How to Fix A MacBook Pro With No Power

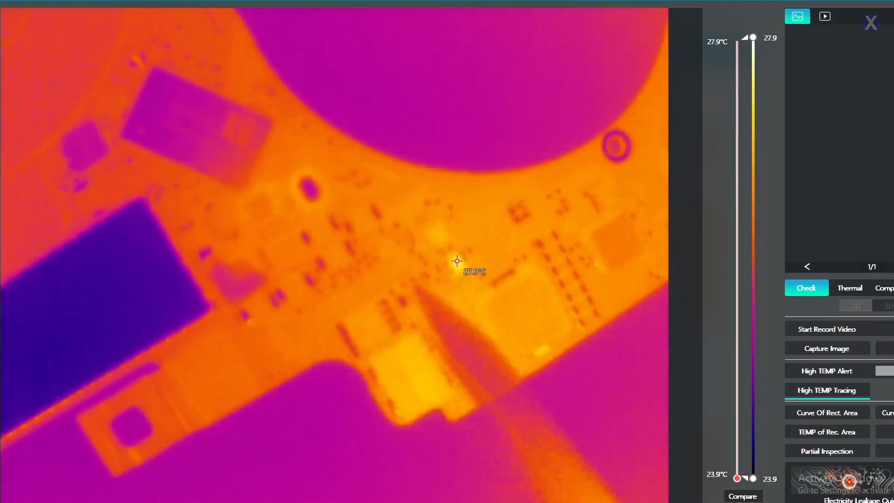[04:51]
On screen: scale top 27.9°C, scale bottom 23.9°C
It's pretty close to where like our fan connection is on the one side. And if we flip it over, let's go ahead and take a look at the back there.